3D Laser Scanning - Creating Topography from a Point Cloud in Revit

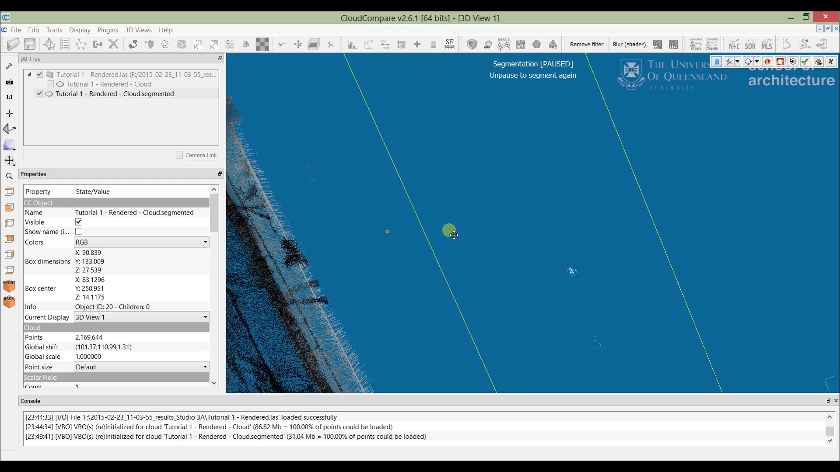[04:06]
That sometimes makes it a little bit easier. We've gone a little bit wild.
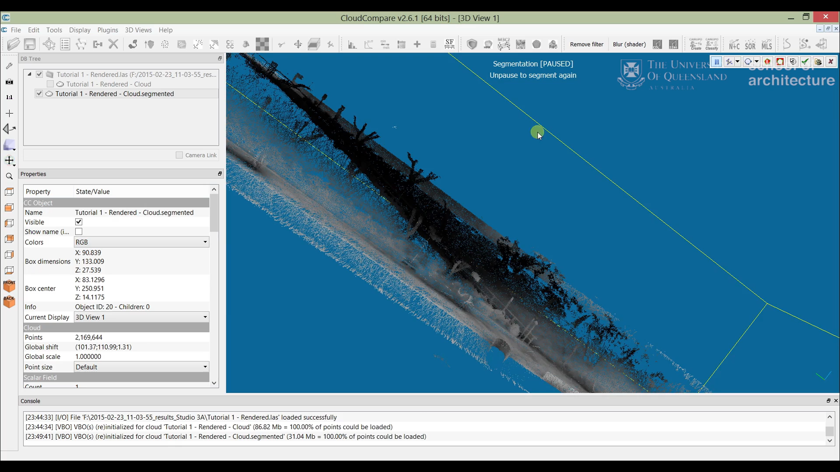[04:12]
There we go.
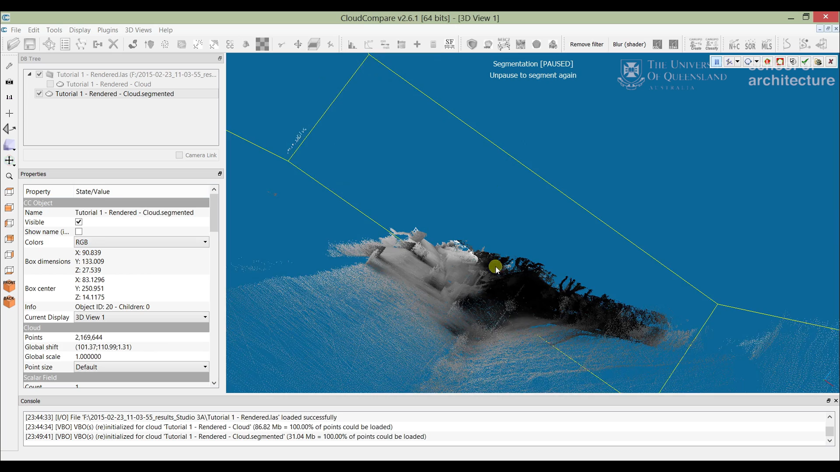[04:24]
Get some more of this out.
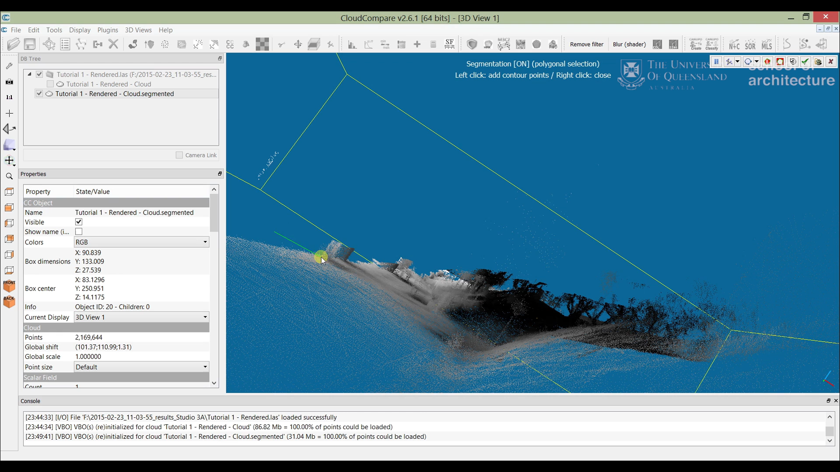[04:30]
Piece by piece, just slowly segmenting it all out. Take a while, so I'll just jump ahead to what I'm done.
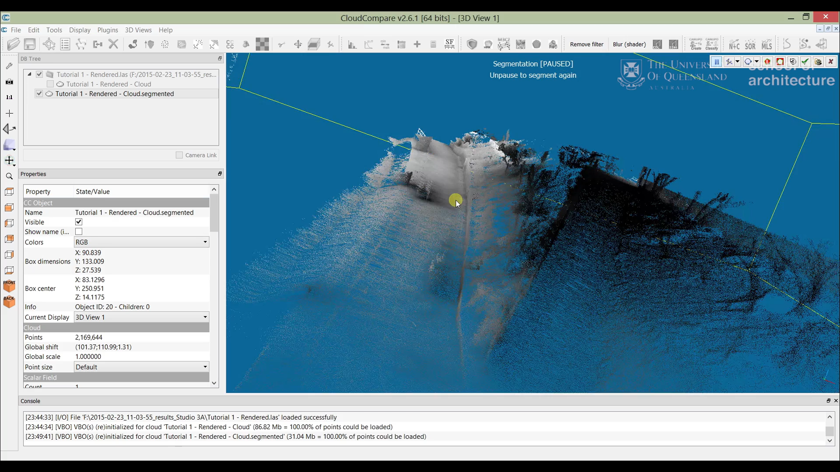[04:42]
So here we go.
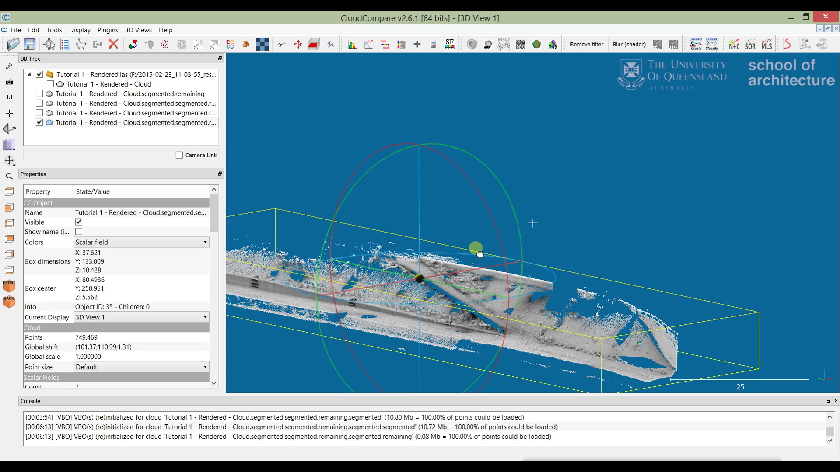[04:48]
And this is a completed, a more quickly completed one. We've still got some elements remaining, but by and large, I'm reasonably happy with this. It's sometimes easier and quick.
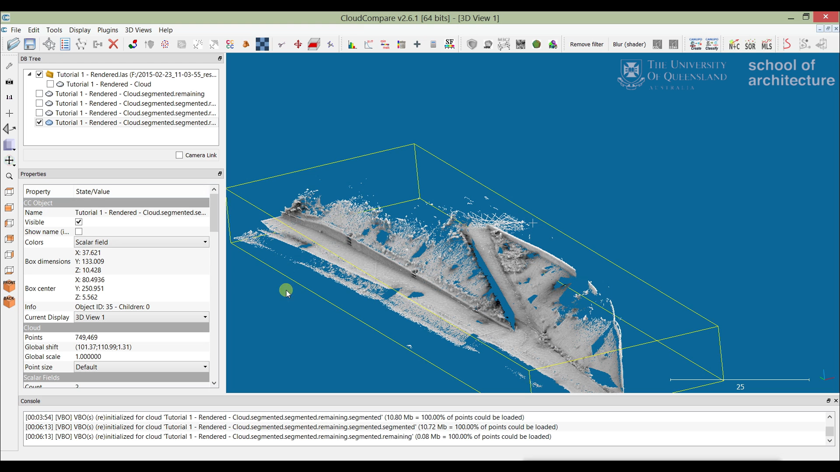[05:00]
If you really want to get a good and clean section, and clean topography, to create a bunch of section cuts and segment it many times,
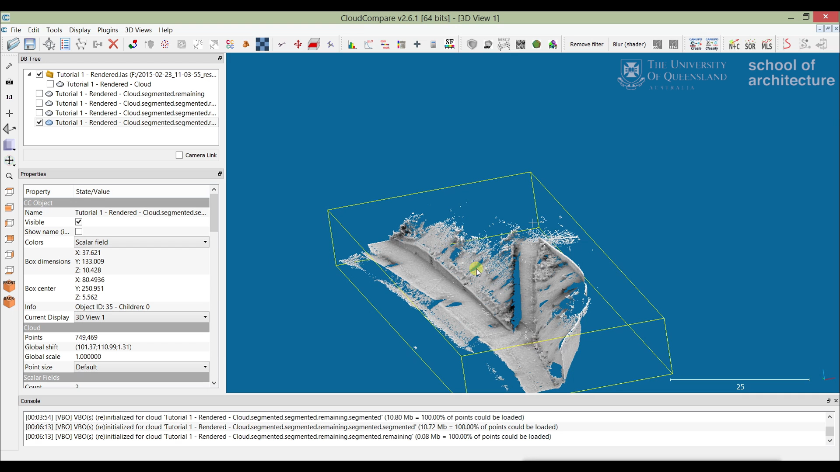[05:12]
and just use it as a better way of getting a finer grain along your topography. But this will do us for the moment. One last thing we're going to do with this point cut before we finish up is just subsample it. So to do that we just do a simple subsample. And we're actually going to go quite high, so it's about 30 centimeters.
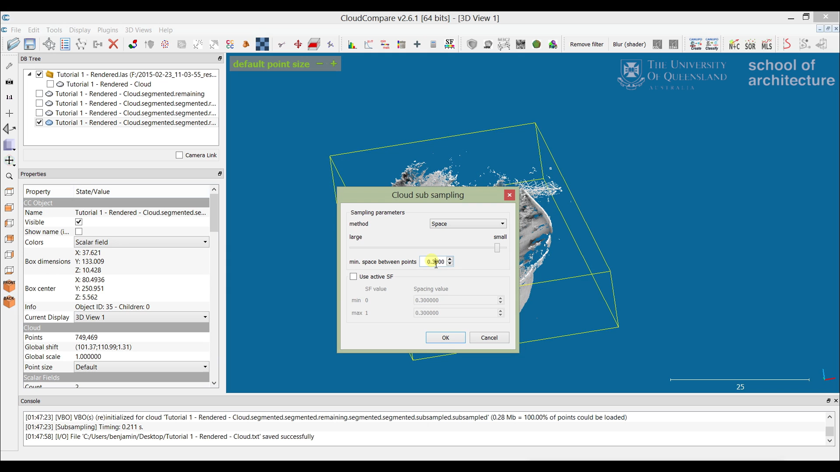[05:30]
This is just to minimize the number of points coming through, which will speed everything up when we bring this into Revit. Just go OK.
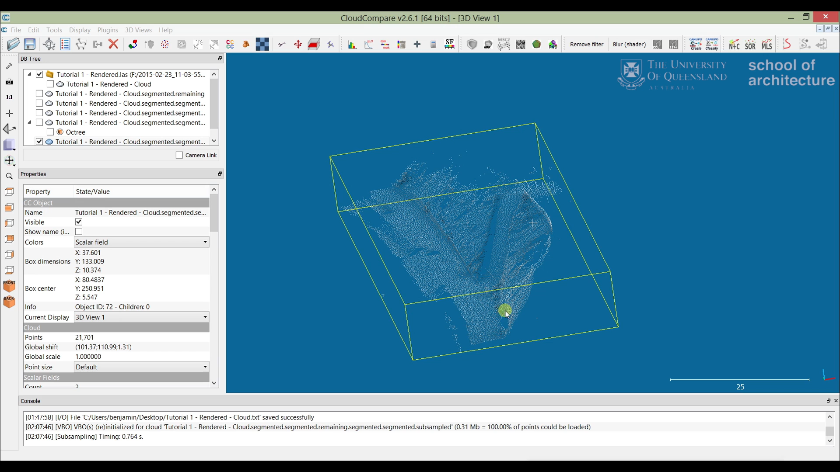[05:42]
There you go. That's much, much less dense, but this will make it much easier a bit later. So from here we just want to export the file, so we can take it into Revit to be used as a top of surface.
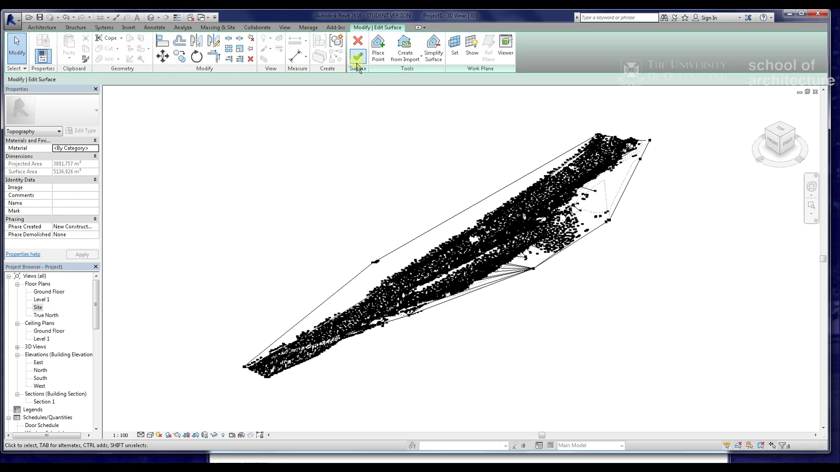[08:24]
And we'll just possibly simplify it to about 80%. There you go. We'll just finish that up. Press OK. And bring it around. There you go.
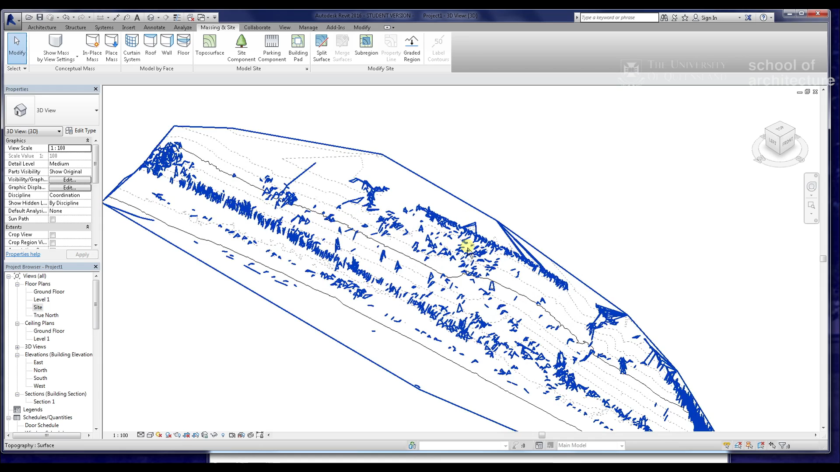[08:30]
That's the topo surface. As you can see, we've still got a bit of spiking. And possibly could be a little bit finer. But all in all, it's quite a good surface. You can see the folds of the path and some other elements through there. If you really wanted to increase the density, increase the fineness of the surface, you can increase the density of point cloud when you load it.